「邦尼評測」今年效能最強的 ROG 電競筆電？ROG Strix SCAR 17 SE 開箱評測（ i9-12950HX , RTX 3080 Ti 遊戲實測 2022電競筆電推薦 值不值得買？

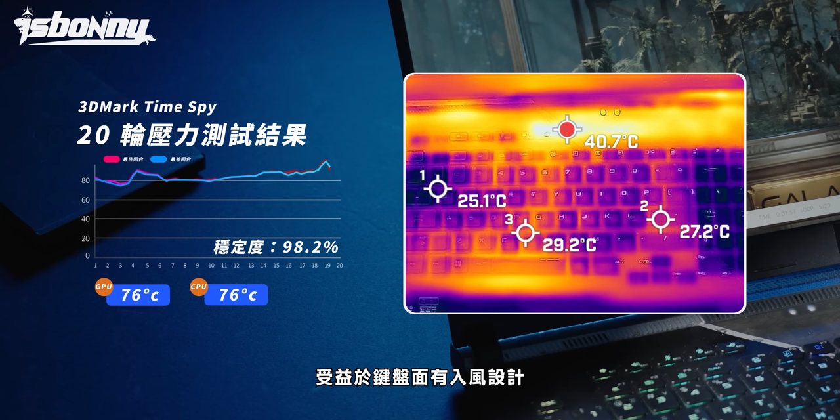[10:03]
设计也都控制在30 度左右整体的机身温度控制还是Skyl 17 SE 很强的部分